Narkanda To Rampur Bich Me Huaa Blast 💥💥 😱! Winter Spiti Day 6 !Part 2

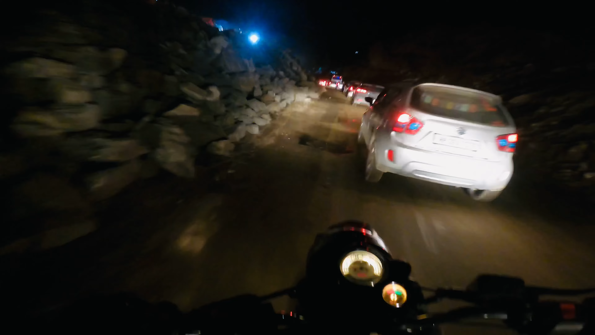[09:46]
राम जी चैन इतनी क्यों बाज रही यार, है ना? आगे देख ट्रैफिक।
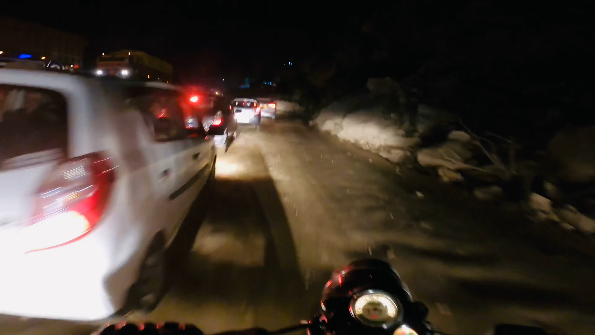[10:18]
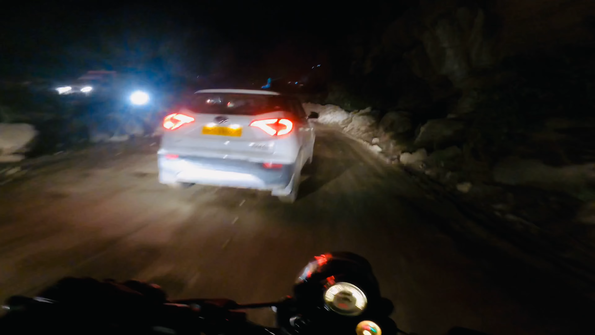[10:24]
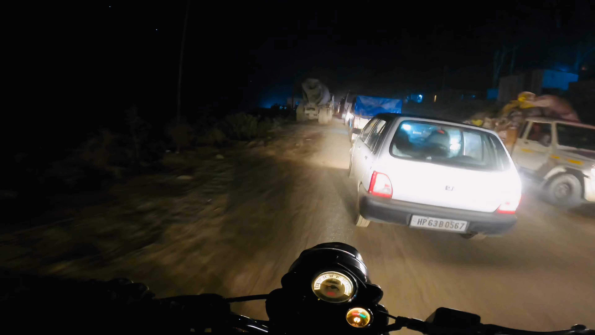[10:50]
बाइक भी यार फुल लोड है तो साइड से कट मार के भी नहीं निकल सकते।
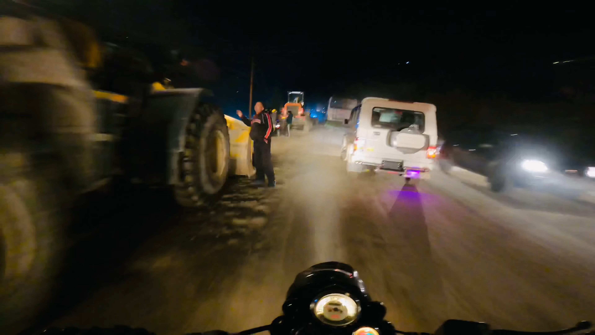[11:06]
रेती रेत उड़ रही है भाई। लग गए आज तो, हो गई ऑफ रोडिंग अपनी तो भाई साहब।
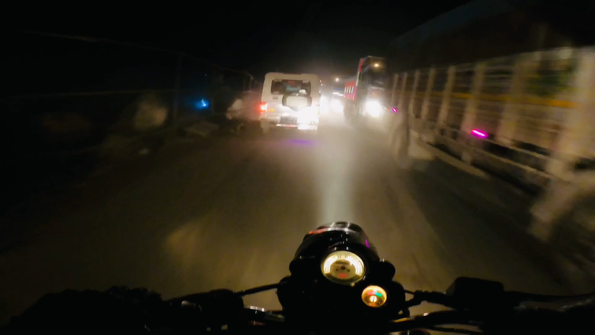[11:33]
यार ये बराबर सामने भी जाम लगा हुआ है, नहीं तो आगे लेके निकाल लेते। तो होटल ले लिया है हिमाचल के रामपुर बुशहर शहर में, तो आज रूम टूर देते हैं आपको।